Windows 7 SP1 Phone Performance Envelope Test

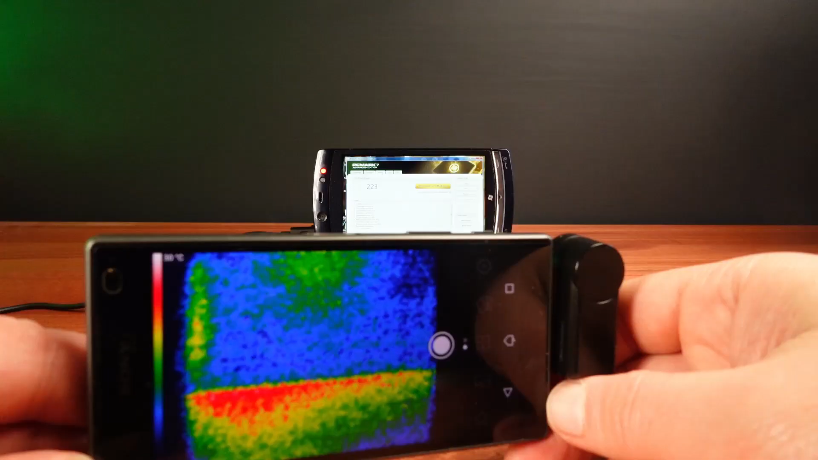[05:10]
So I could compare thermal performance.
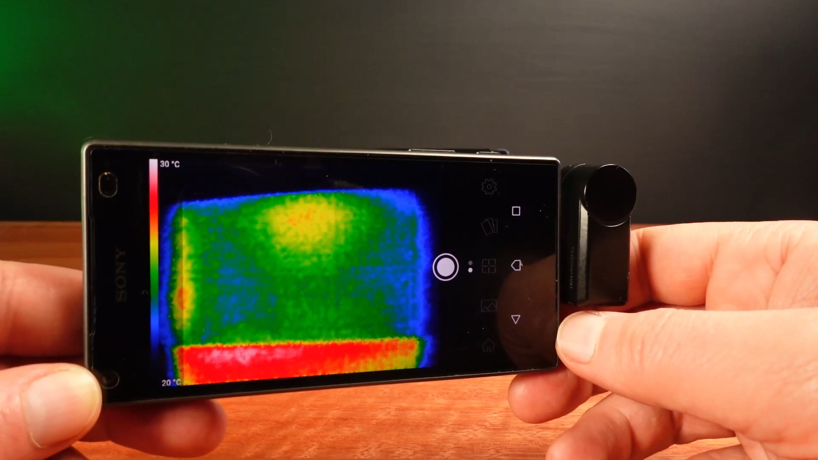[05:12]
On screen: scale top 30°C, scale bottom 20°C
In both cases, with an ambient temperature of about 19 degrees Celsius,
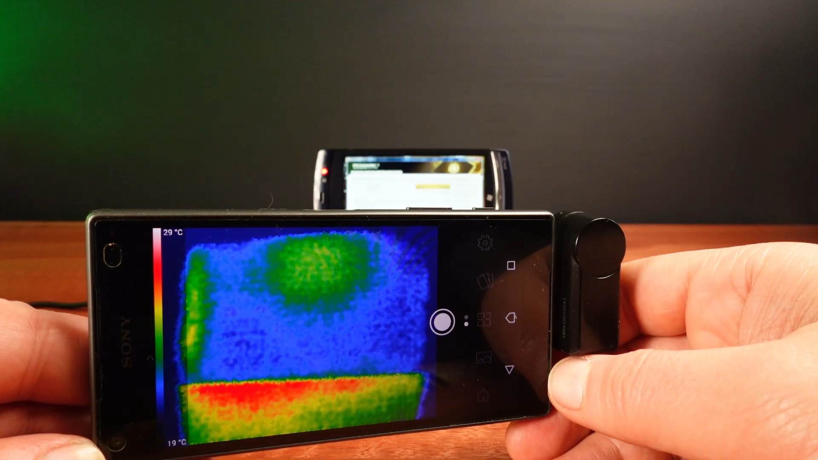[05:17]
On screen: scale top 29°C, scale bottom 19°C
the phone's housing reached about 30 degrees Celsius.
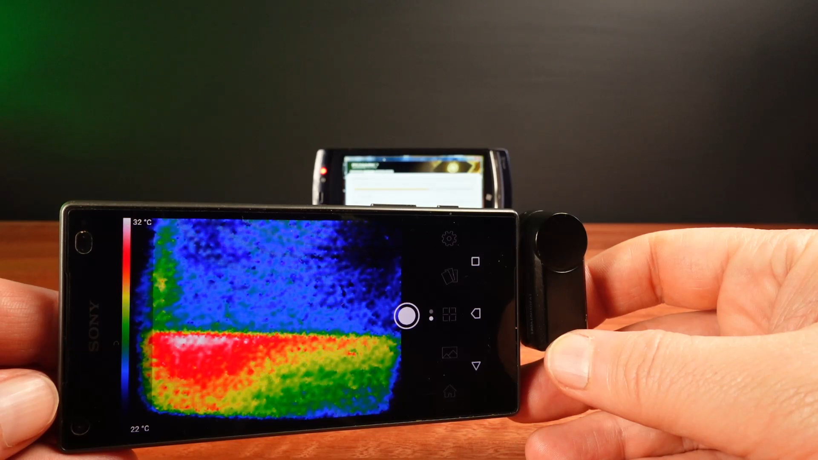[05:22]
On screen: scale top 32°C, scale bottom 22°C
With the 1.2GHz test reaching perhaps a couple of degrees higher. The phone felt warm, but not uncomfortably warm. In warmer environments, this phone will probably get too hot to use handheld.